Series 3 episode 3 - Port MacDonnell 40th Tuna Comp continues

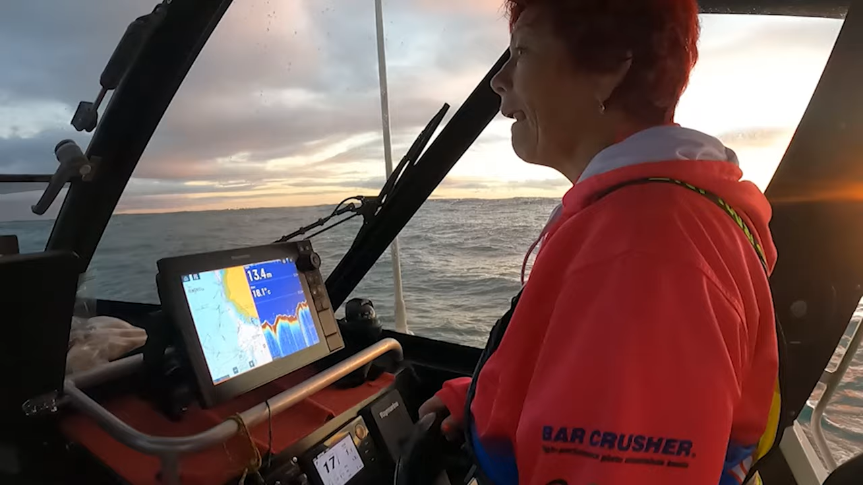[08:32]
So Trace, what are we doing at the moment? So we're just off the boat ramp. Khan's given up. And we're only in 40 metres of water, but we've got these huge, massive bait balls coming through. So you filmed the bait balls? Yes. Yeah, so we've got these massive bait balls coming through, and you can just see by what we call that flutter on the top of the water. So we're just going around them and seeing if we can hook up. There are some good marks underneath them, some good fish, so you know it's going to be luck of the draw.